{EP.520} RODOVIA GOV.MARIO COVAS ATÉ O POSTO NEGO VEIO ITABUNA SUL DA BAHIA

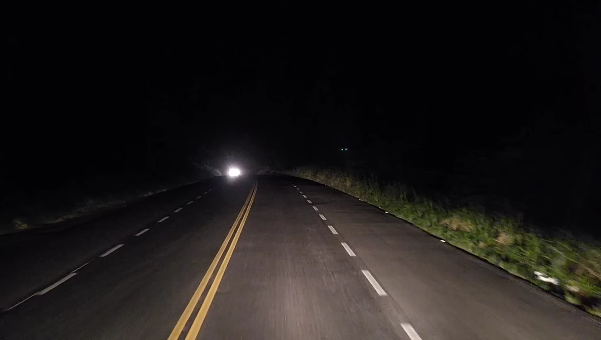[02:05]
Hoje dia 9 de maio de 2024. Estamos aonde? Estamos na BR-101, pessoal, sentido Itabuna. Vamos que vamos. Vamos acelerando aqui, sentido Itabuna. Pois é, pessoal. Tem muita gente que tem costume de entrar em cruzamento sem dar seta, né?